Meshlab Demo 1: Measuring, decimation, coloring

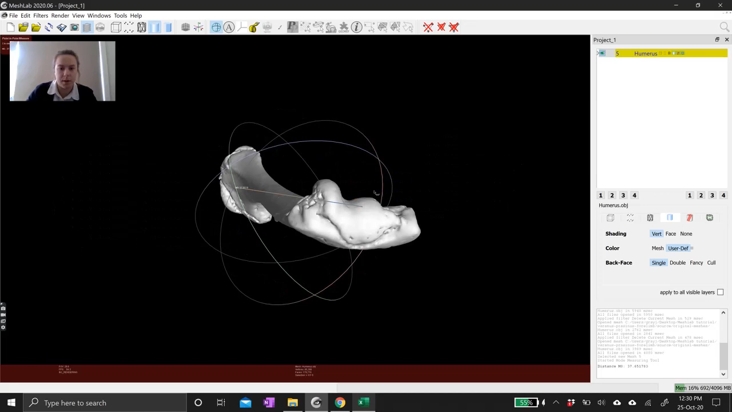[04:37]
this allows me to spin it around if I hit escape again you'll see the trackball
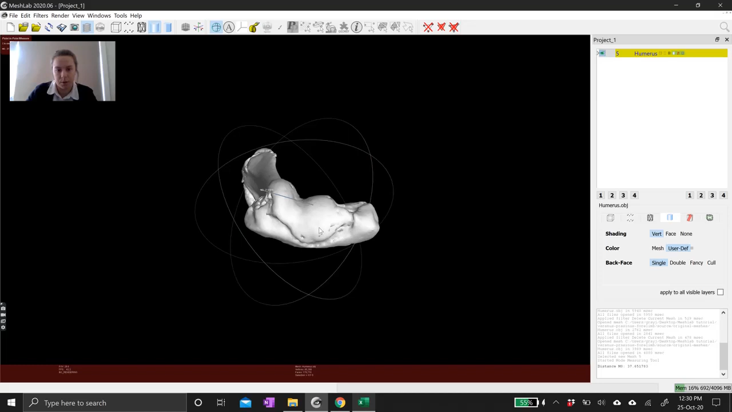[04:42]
disappear I can hit the point that I want here and
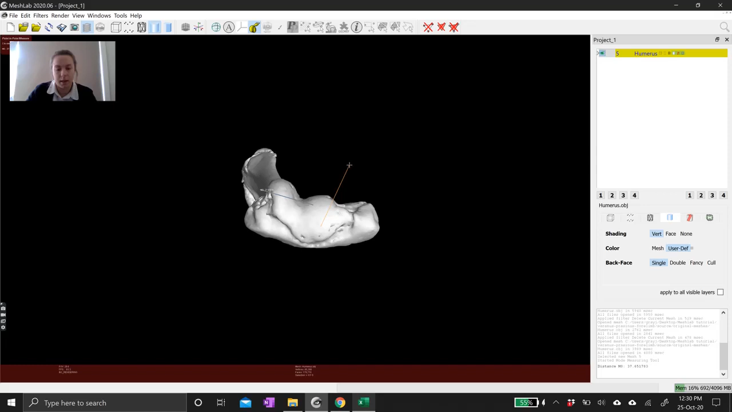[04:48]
then I hit escape again and now I can manipulate
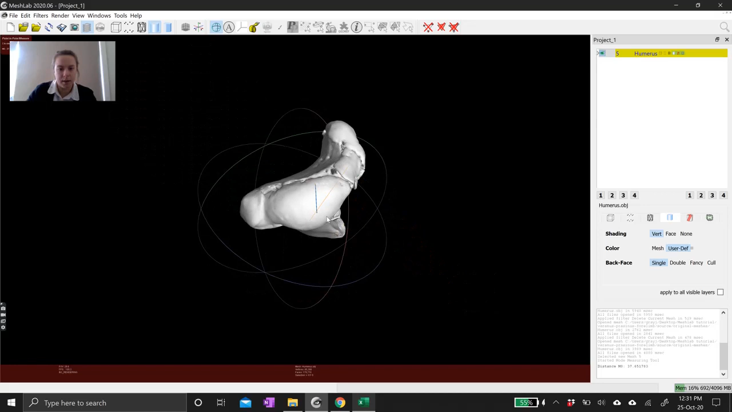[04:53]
and the other point that I want hit escape and then click the second point and this allows me to just